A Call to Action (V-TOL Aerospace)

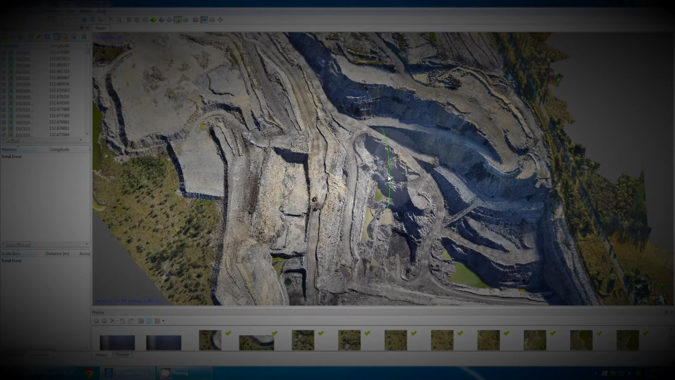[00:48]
centimetre and even millimetre per pixel resolution capabilities both horizontally and vertically can be achieved.
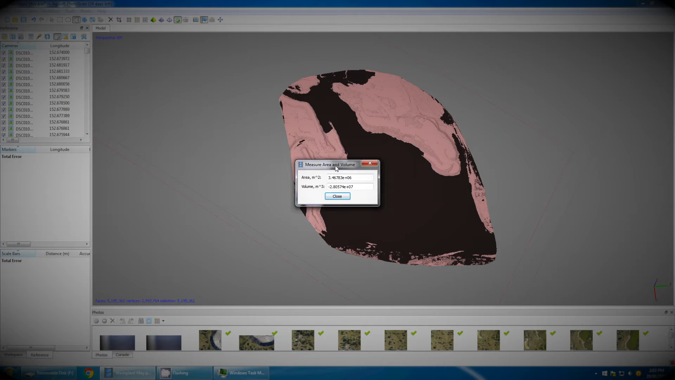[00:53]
And achieved from a technology that delivers that benefit for a fraction of the cost of manned aircraft equipment.